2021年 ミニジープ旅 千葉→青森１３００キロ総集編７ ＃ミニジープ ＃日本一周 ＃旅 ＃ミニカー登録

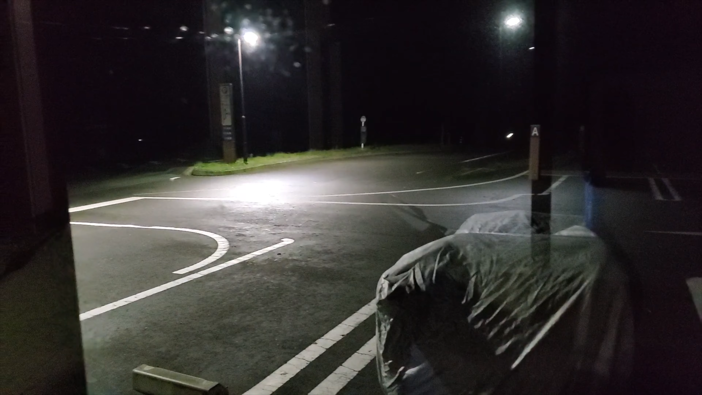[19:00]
はい、というわけで、浄土ヶ浜ビジターセンターに着きました。よかった。